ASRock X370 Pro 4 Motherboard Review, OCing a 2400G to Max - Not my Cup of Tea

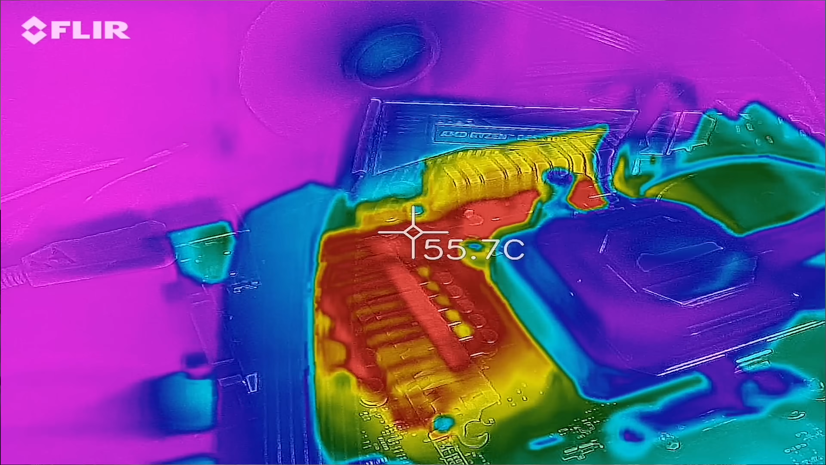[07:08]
On screen: spot 55.7°C
The system on chip, that dropped over 15 degrees as well. I'd like to actually see this fin design implemented on some of the higher end boards instead of just having a big chunk of metal. So great design on the VRM heat sinks. The VRM itself is decent as well. So everything on this board was checking out. Nothing was wrong except the implementation of that BIOS as we said before. Please, ASRock, upgrade the BIOS to give those features that I mentioned before, but also unlock graphics control. And this is another problem I've had.
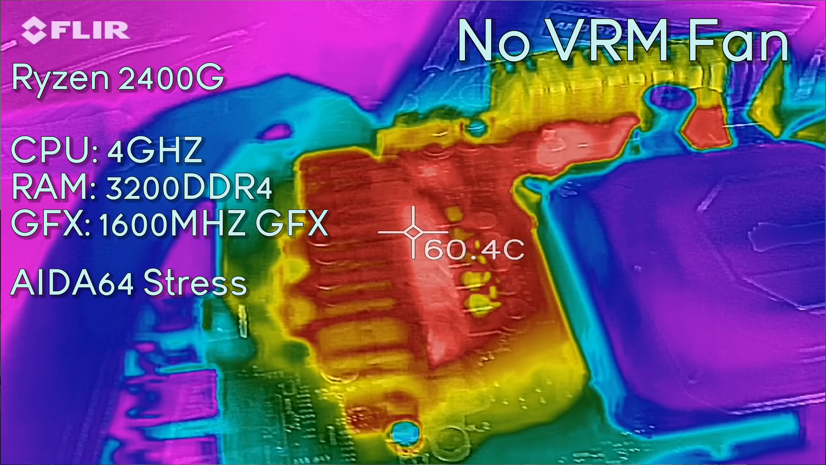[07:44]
On screen: spot 60.4°C
I'd love to see BIOS manufacturers update their BIOS to allow full control of that APU GPU solution. Because what I'm seeing here when I overclock with the Ryzen Master software is I'm seeing clocks that go up to 1600 megahertz in the case of this CPU on this motherboard.